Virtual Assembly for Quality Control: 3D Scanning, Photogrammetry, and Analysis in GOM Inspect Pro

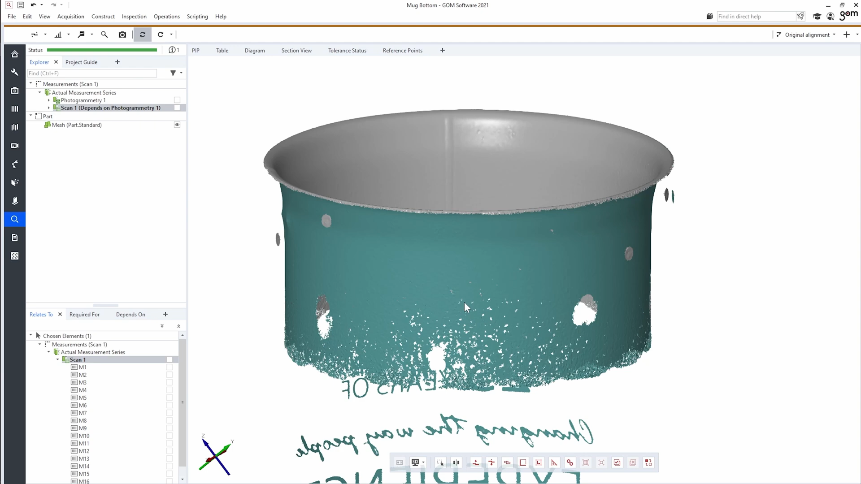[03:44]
matter and in my subsequent calculations it may end up slowing me down just a little bit so what i'm going to do is delete
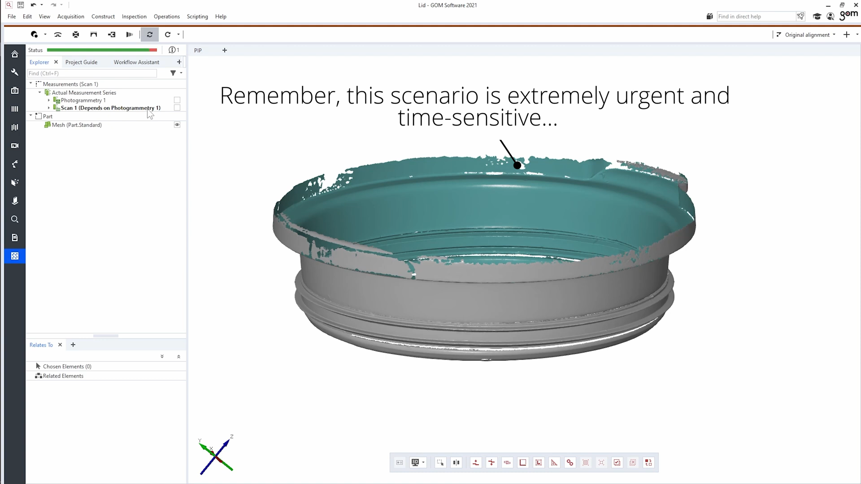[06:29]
depends on photogrammetry one so it's in the exact same coordinate system as our mug itself we
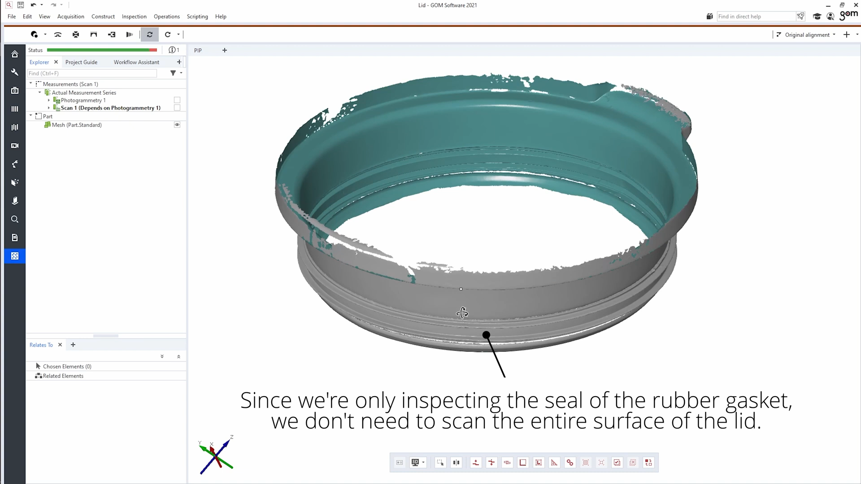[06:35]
don't really have any excess data to get rid of on here so we're just going to keep everything so once
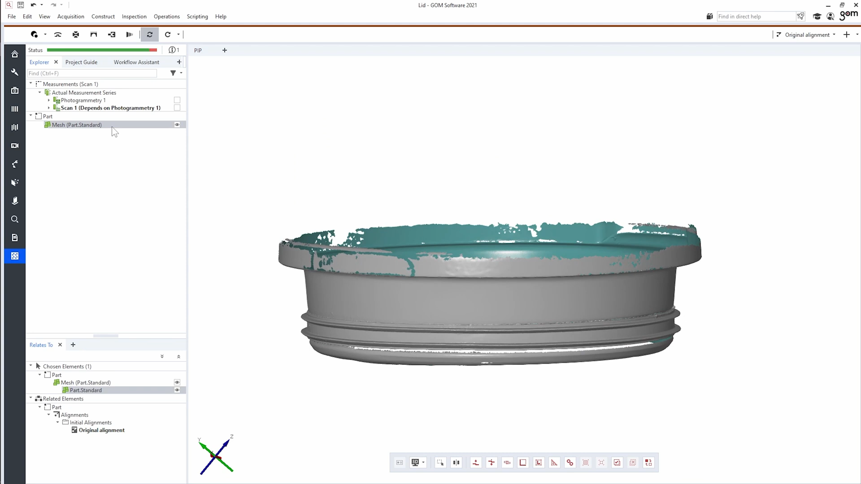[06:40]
again i'm just going to select my mesh file export mesh g3d and in this case
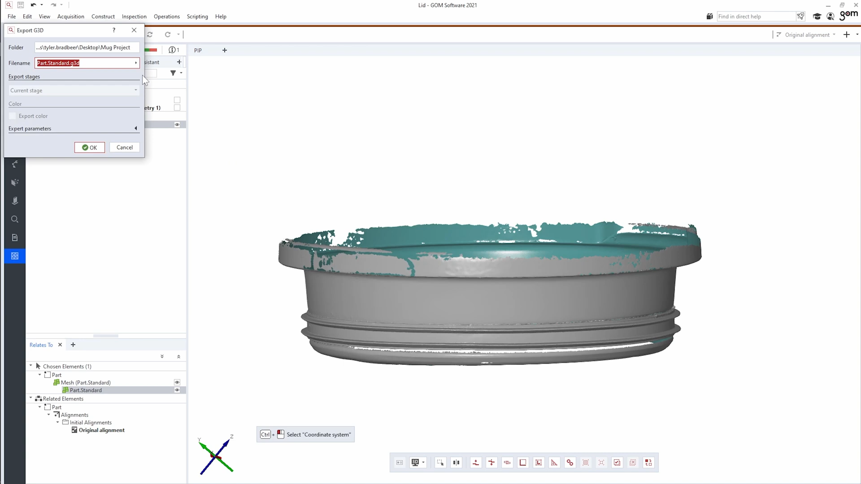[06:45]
i'm going to select the same location and we'll just name this lid.g3d
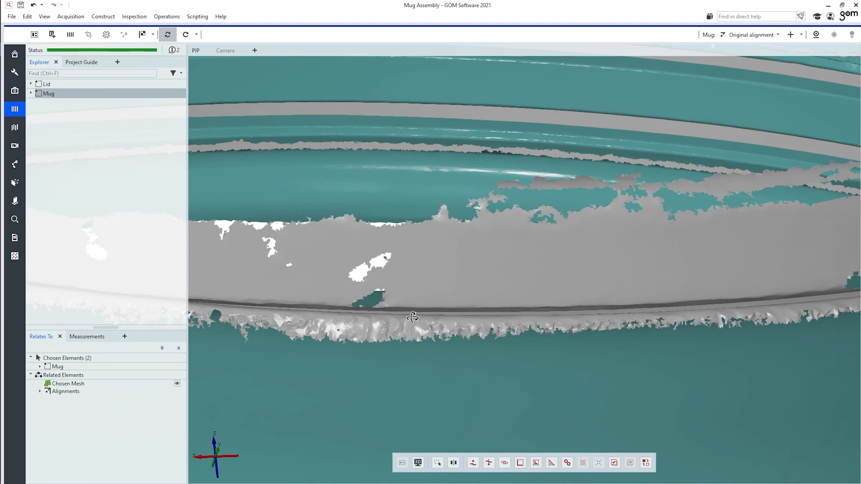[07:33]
system you see that it might be a little bit hard to see let's cut a
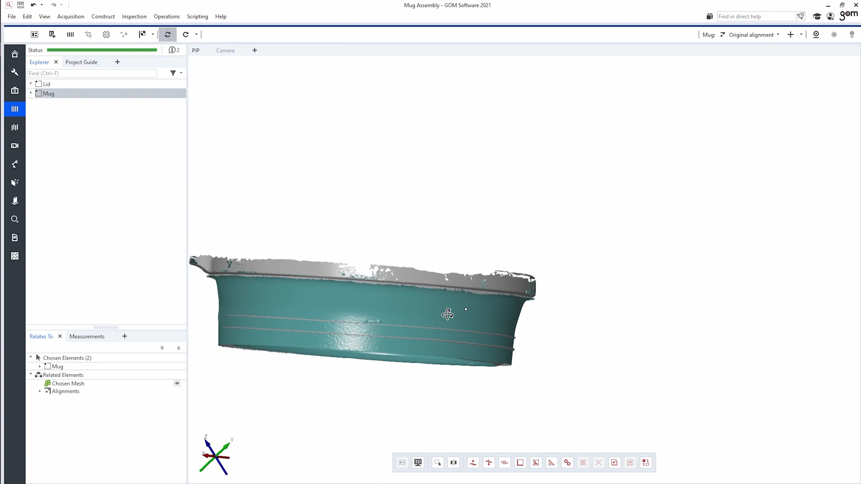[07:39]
section view so you can take a look and see how that works
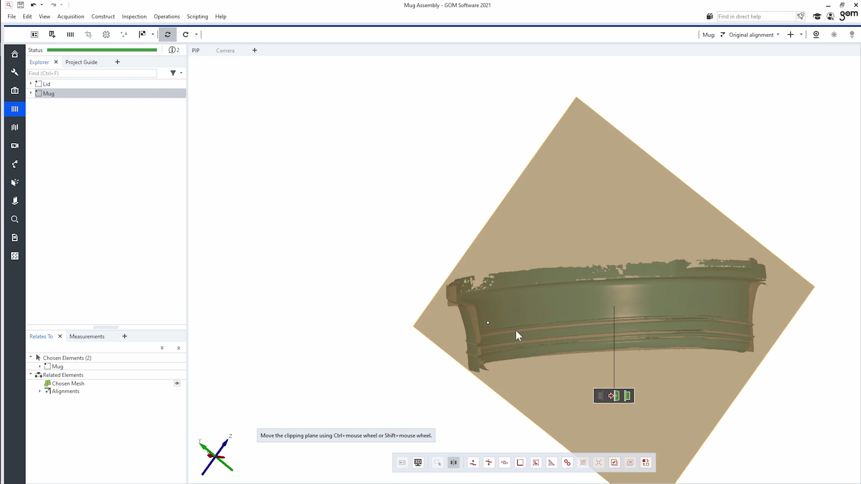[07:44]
so now that we've cut that section view you can see here how it makes
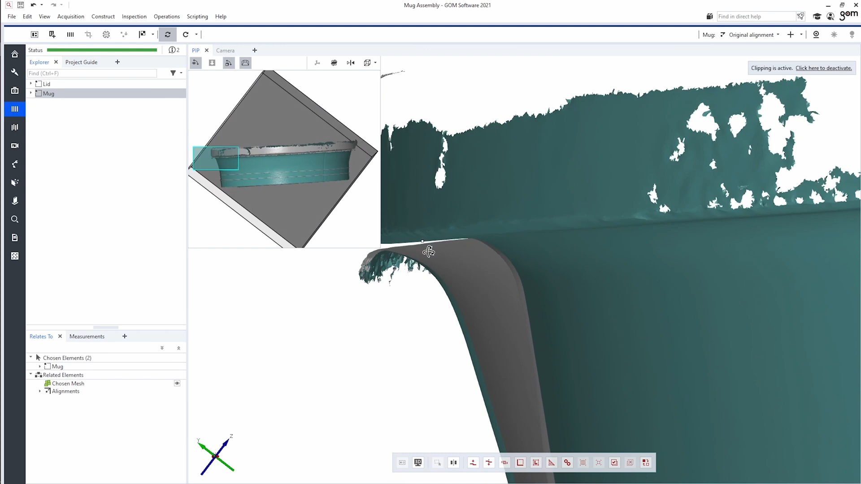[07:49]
contact the inner wall of our mug is here and the outer area of our lid is here and you can see this is the the part of the seal that ends up being compressed that actually
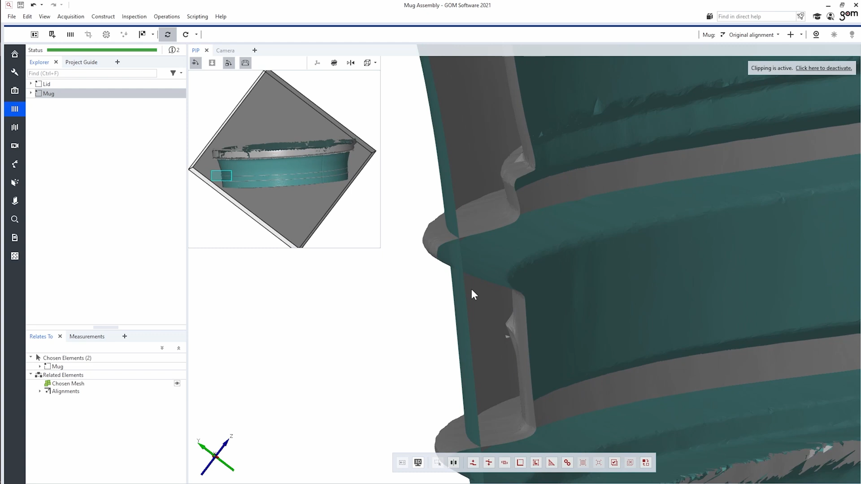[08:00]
allows it to seal so we know we have to have some kind of defect in the seal somewhere around
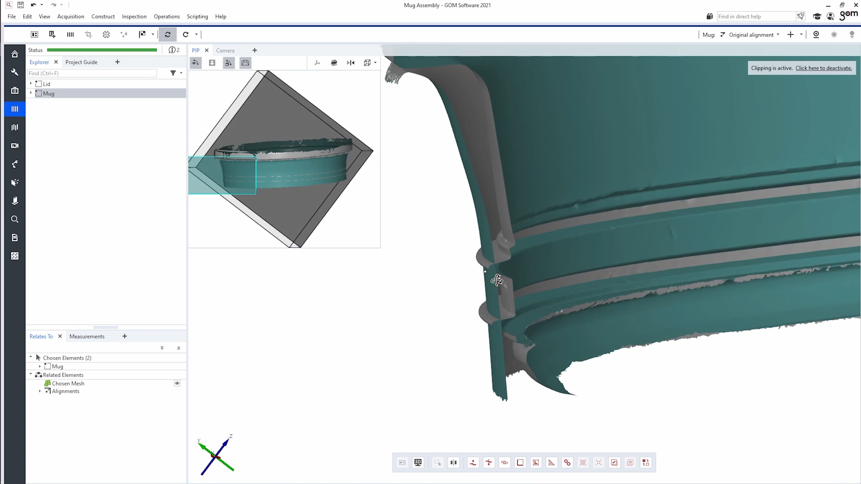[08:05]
here to be causing a leak like that or possibly a defect in the mug likely a combination of the two to make it easy to see what's going on i'm going to make my mug invisible
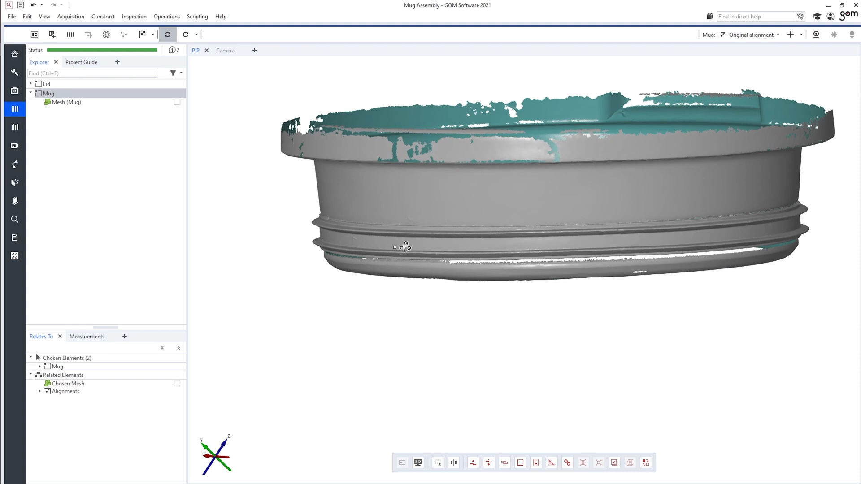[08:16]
and the first thing i want to do is i want this to be in a nice coordinate system we can see
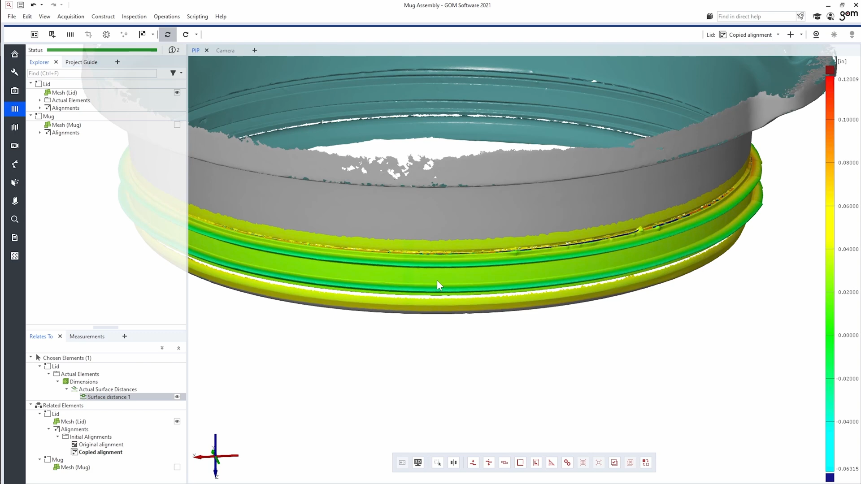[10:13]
the distance between the lid and the mug's surface with this scale though it's a little bit harder to see what's going on so i'm going to make
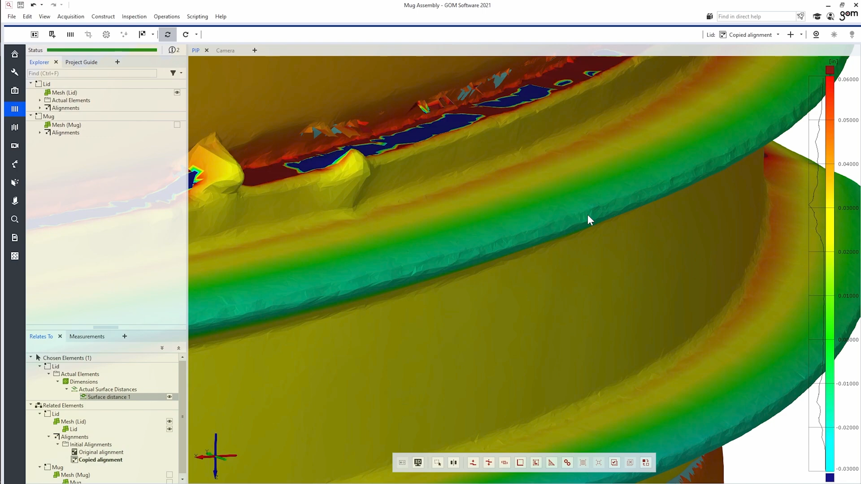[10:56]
is the area where the seal is actually making contact with the mug you can see that in here but we can also see we have a little bit of a low spot right there and a little one right there to get a feeling of how low that low spot is we can add deviation
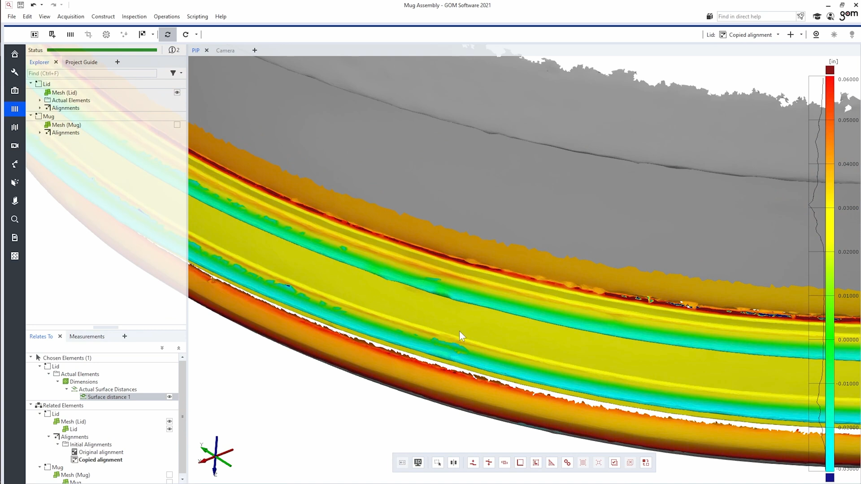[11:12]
labels to this to do that i'm going to control right click to open the eye inspect wheel and i'm going to select deviation label and then i can just control click on
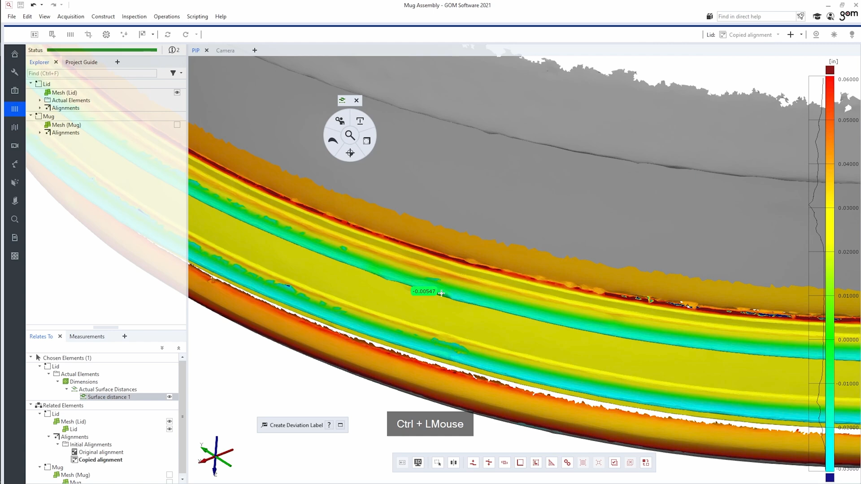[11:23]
the mesh to add a deviation label we can see that this is significantly less than the areas here less enough that maybe under compression this gets pushed
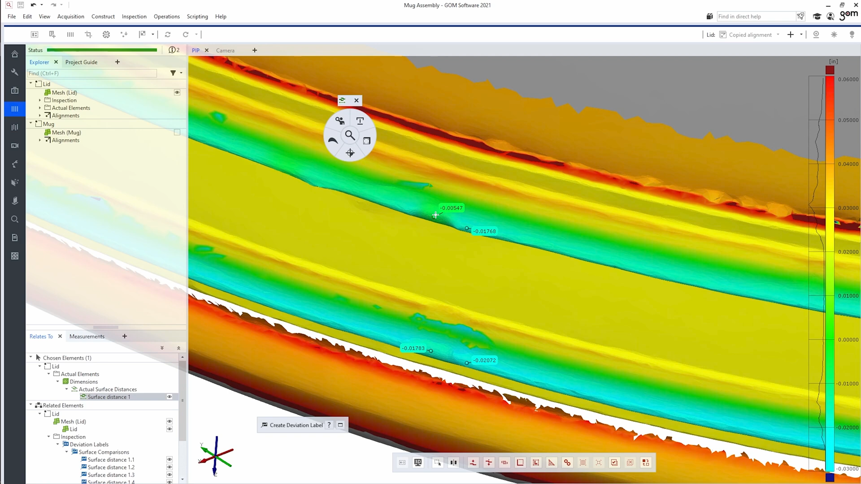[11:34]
back just a little bit to allow water to pass through if we bring in the mesh for our mug
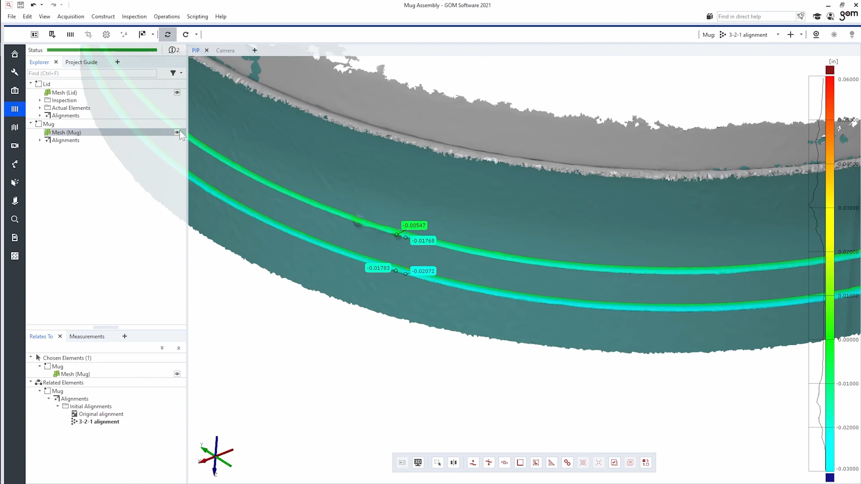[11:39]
we can also see that it turns out that when one of those is lined up perfectly with